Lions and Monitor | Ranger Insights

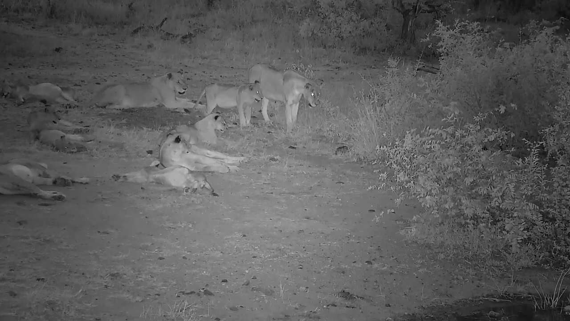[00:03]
Big cats, just like their smaller relatives, are endlessly curious.
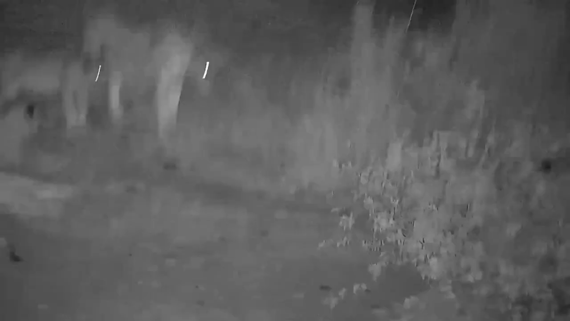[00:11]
This is, in a way, a much bigger and wilder version of a house cat curious about a gecko.
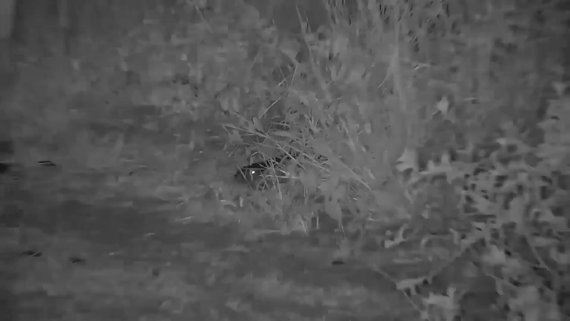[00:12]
These young lions are congregating around a monitor lizard. The smell of the monitor lizard, and its rustling as it moves through the low-lying vegetation, is probably what alerted the lions to its presence. It would otherwise be very difficult to see hidden amongst this bush, even with the excellent low-light vision that cats possess. They aren't attempting to touch it, and are sure not to get too close. It's possible that this may be the first time these juveniles have ever seen a monitor lizard.
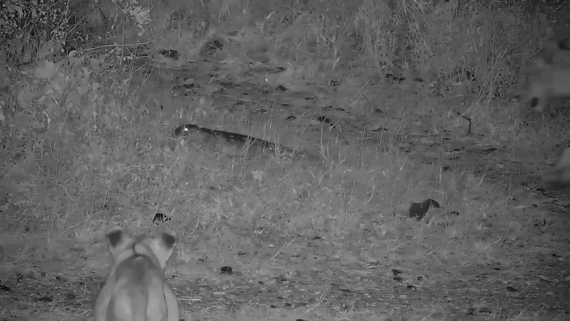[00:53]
Tortoises, pangolins, and porcupines are just some of the animals that are at the mercy of a lion's curiosity. Usually though, when these big cats are familiar with an animal, they will attempt to touch it with their paws and mouth.
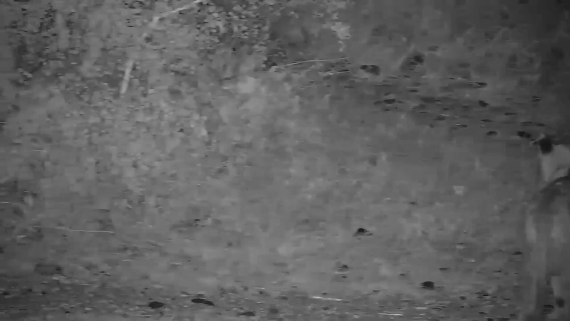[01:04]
But here everyone is standing back and watching. It's this behaviour that suggests that it may be the first time that these youngsters have ever seen a monitor lizard.
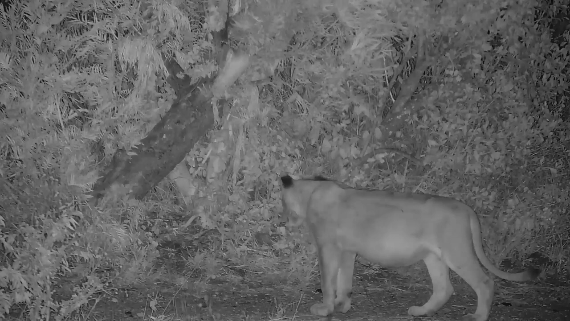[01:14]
Particularly one walking about freely on the ground. This sighting was at Rosie's pan, and so it could be a water monitor.
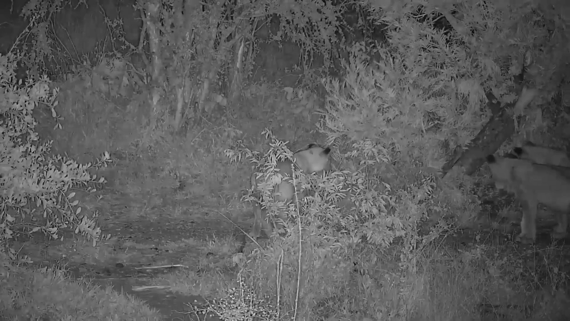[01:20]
However, the shape of the monitor's head looks quite boxy, which is characteristic of the rock monitor. Monitor lizards are fierce. Their bite is painful. And they bite readily. They have long, sharp claws, and they use their powerful tails to aggressively whip anything that gets too close to them. Unfortunately, all those defences mean nothing to a powerful lion who is hungry. So I'd say that this monitor lizard, who bravely walked out into the open,